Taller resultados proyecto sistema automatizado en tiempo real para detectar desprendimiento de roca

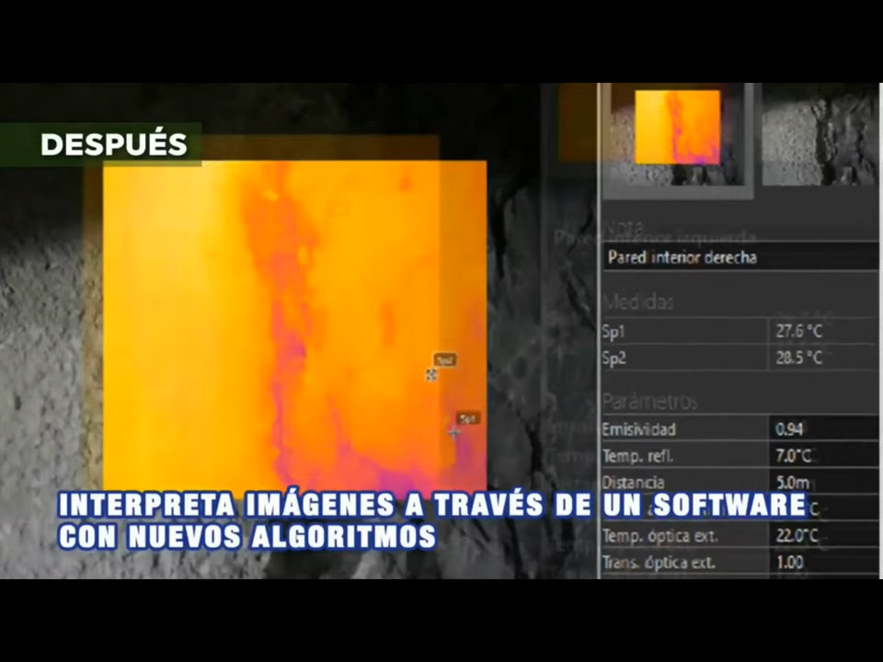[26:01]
El sistema automatizado identifica rocas sueltas sin exponer a los colaboradores en la línea de fuego.